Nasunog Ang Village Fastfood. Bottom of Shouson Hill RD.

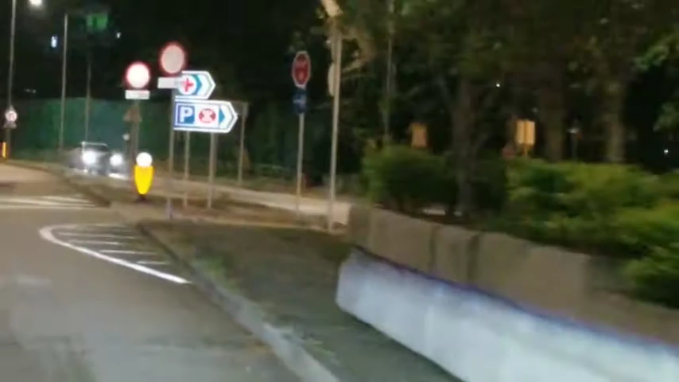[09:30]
Si Monya sa parking shop yun. Dinaanan namin. Yun pala yung pinag-pilot ng coke.
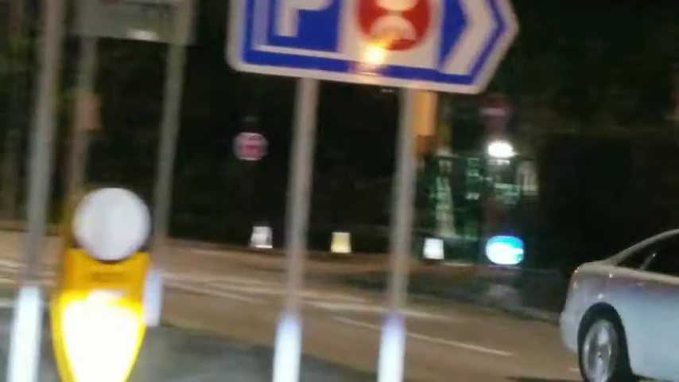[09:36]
Yan. Two bottle of coke. Ah, look at the fire. Yan, ah, yan ang mga fire truck.
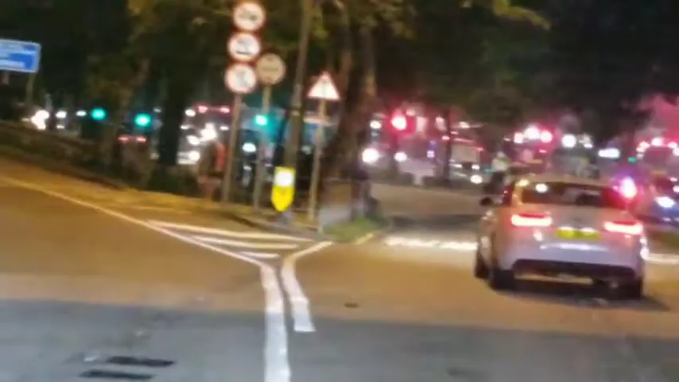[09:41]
Wow. Pagpunta na ako sa tunnel yan, eh. Yan, pagpunta na ako sa tunnel. That's it. Na lang yan.